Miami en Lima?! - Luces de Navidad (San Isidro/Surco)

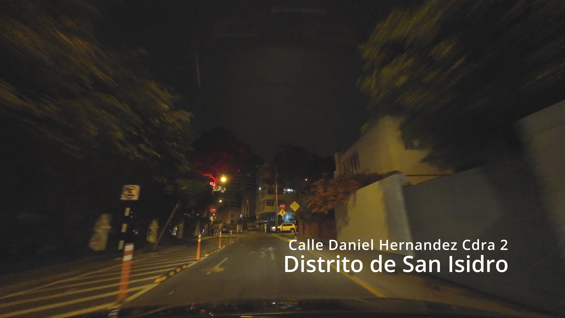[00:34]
Empezamos por el distrito de San Isidro, la calle Daniela Hernández, cuadra 2, donde estamos exactamente ahorita.
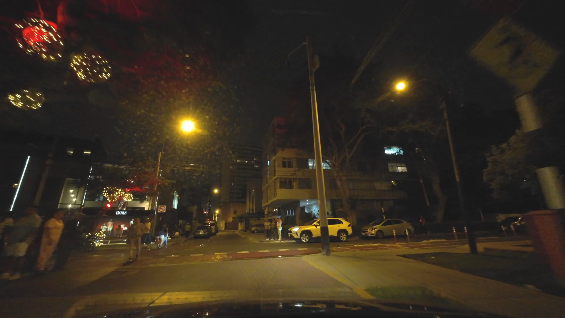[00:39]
Y vamos a voltear a la izquierda. ¿Y por qué hay tanta gente?
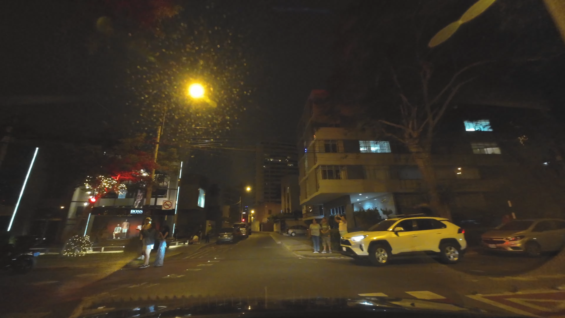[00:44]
Autos avanzando lento, estacionados a los lados. Bienvenidos a Miami, parte 1, en el distrito de San Isidro.
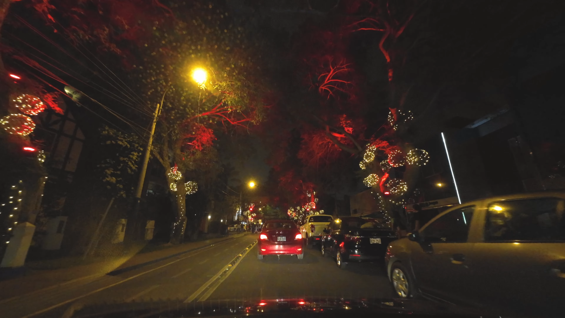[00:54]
Estas son las luces que pusieron por el mes de Navidad, obviamente en diciembre. Ven carros a los lados, gente que se baja a tomar fotos, influencers también haciendo sus bailecitos, digamos los famosos tiktokers por acá.
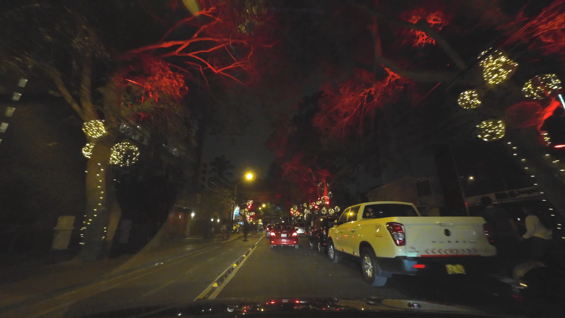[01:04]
Y uno va avanzando. Son luces no puestas, si se dan cuenta, no son de las casas. Son solamente de los árboles donde han puesto las luces. No estoy muy segura, no conozco la zona, si esto es puesto por la municipalidad o entre la calle. Todos se pusieron de acuerdo. Hay muchas de este lado. Algunas son casas, otras son empresas. Pero sorprende un poco ver las luces en los árboles. También, si está muy oscuro es por la cámara, porque es la cámara que estoy usando desde el auto.
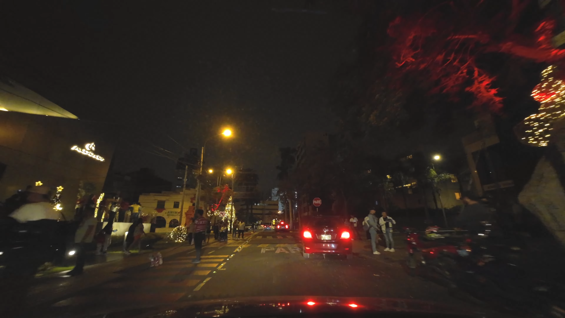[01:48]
Así que esto es parte de las luces, de que vienes a pasear aquí a San Isidro. Hay policía, es relativamente seguro. No se olviden, no se estacionen en cualquier lado. No se estacionan en la casa de alguien más.
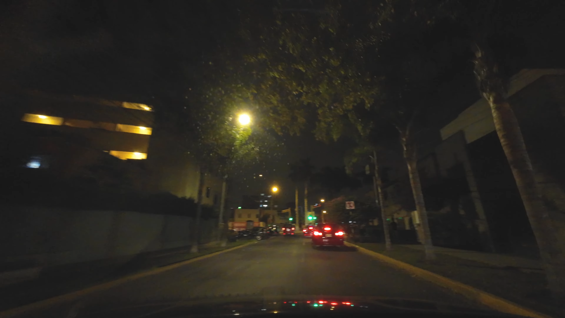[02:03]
Pero no sé si darme opinión acerca de las luces. Está bonito para pasear si tienes hijos chicos, para que vean un poco las luces. Acá ya dimos la vuelta y estamos saliendo hacia lo que es la avenida Arequipa.
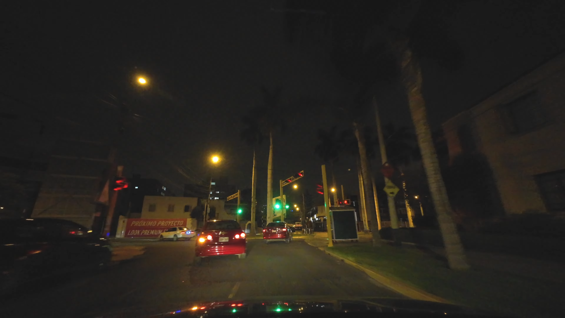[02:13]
Como yendo hacia el distrito de Miraflores. Pero vamos a dar una vueltita más rápida. Luces Navidad y una mejor cámara.
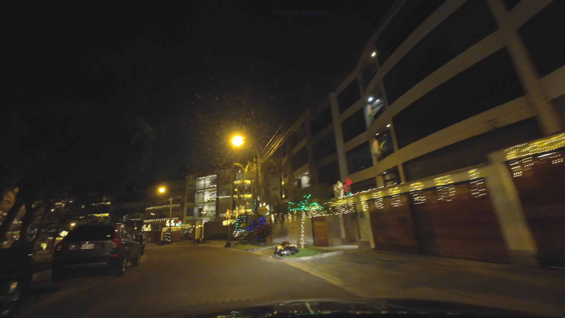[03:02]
Porque acá es donde decían no es Miami. Sí, acá es distinto. Son varias cuadras de la calle Montiumbroso. Y también cada casa o al menos
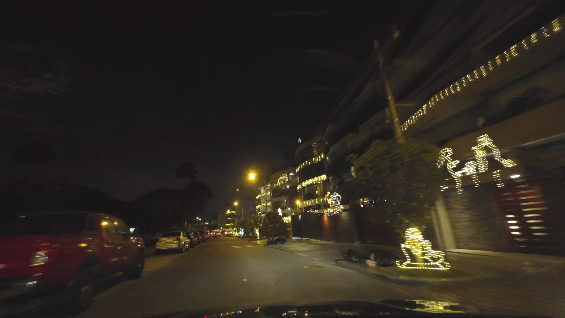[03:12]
edificio son los que están poniendo las luces. Cada quien, digamos, pone su granito de arena para ver todas estas luces y hacer una calle más bonita.
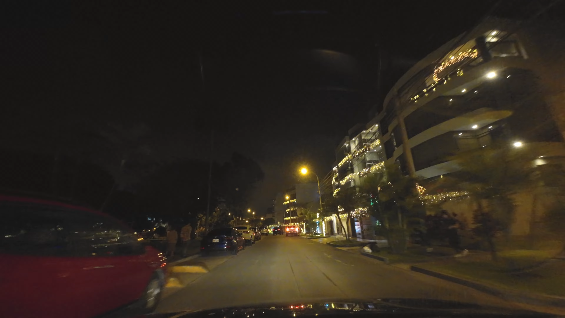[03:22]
Aquí también hay para estacionar a los lados. Puedes bajar a caminar.
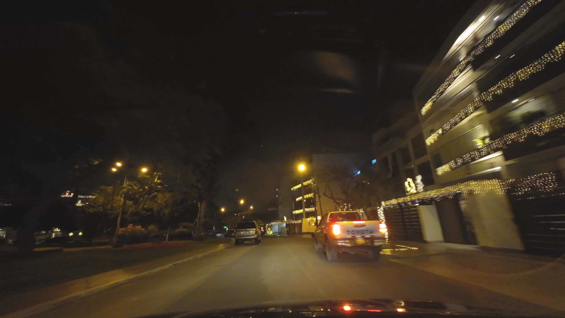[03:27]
Ahora sí, como les digo, son varias cuadras. Idealmente pasear en auto, como lo estamos haciendo ahora.
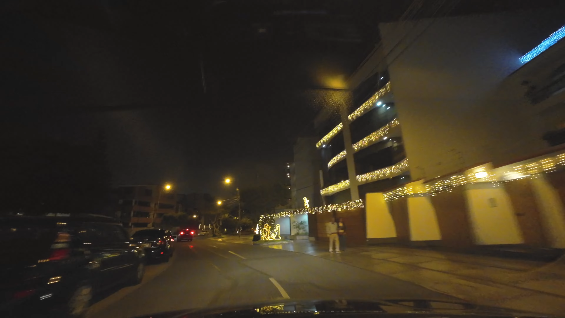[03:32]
Puedes ver nacimientos, la cantidad de luz. Y los nacimientos, eso es como de un metal doblado en la forma de María y José y el niño. Y el niño Jesús, Jesús María y José, como diría el gritito de las viejas. Y a la izquierda una palmerita, que es lo más cerca a Miami, que tenemos. Pero lo divertido es las casas, ¿no? Las casas, luces. Y como siempre les digo, si tienen hijos chicos, la verdad que vale la pena venir a pasear para que vean las luces. A la abuelita que quiere grabar con el celular también, la verdad que vale la pena.
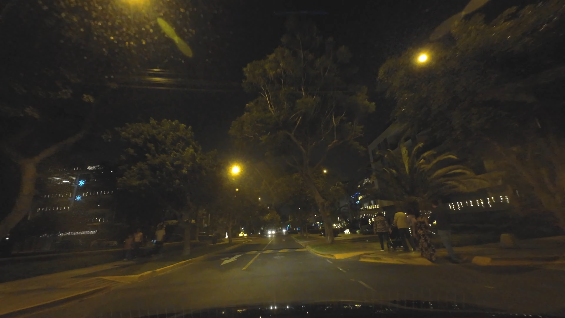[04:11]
Vas a ver a varias familias, coche de bebé, la mayoría con sus hijos, para pasear una vez más otro rompemuelle. Y la mayoría de aquí, estamos casi en el corazón del distrito de Surco. La mayoría son departamentos de este lado, al menos. Yo me acuerdo que en su momento, estamos hablando de 30 años atrás, por lo menos todos eran casas, grandes, residencias.
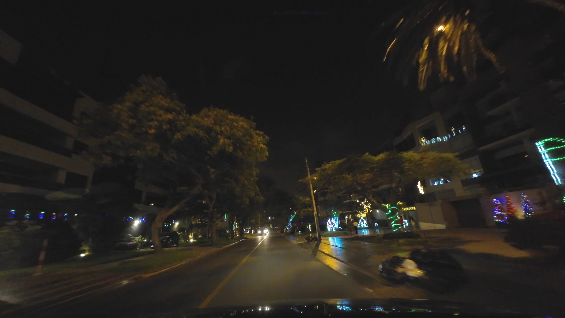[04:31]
Y todo esto se convirtió en edificios, nada más como lo puedes ver. Por ahí hay una que otra casa, pero realmente son edificios. Y la zona se hizo, entre comillas, más populosa. ¿Qué hace un heladero ahí, si estamos de noche? Bueno. Ahí, ahí, ahí, me río. Ahí las luces, a la izquierda, a la derecha. Mira, a la izquierda está bonito, pero el árbol también lo han hecho ahí, como de luces. Un árbol de luces. Acá a la derecha también, al lado de las bolsas de basura. Pero bueno, parece que hoy día va a pasar el camión. Y sí, cada casa, cada edificio, digamos, ha puesto su juego de luces.
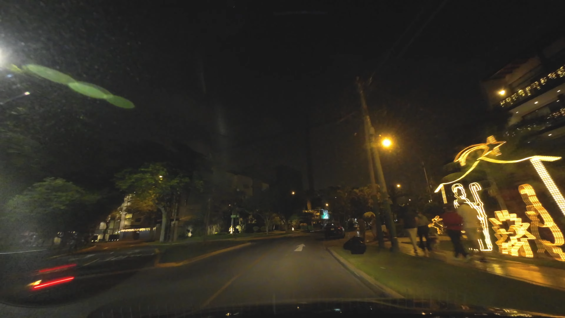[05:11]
O simplemente los edificios decidieron. ¿Sabes qué? Es Navidad, vamos a poner todos juntos. Obviamente, no todos ponen. Mira, por ejemplo, a la derecha no hay nada. Están luces prendidas nomás. A la izquierda están construyendo, pero no hay nada. Pero algunas otras casas sí tienen seguidito varios juegos de luces. Mira, los mini arbolitos. Nacimientos de etapa panuela en la derecha. Hombre de nieve. La única nieve que se ve en Lima son de las luces. Obviamente. Y hasta acá llegamos en la avenida.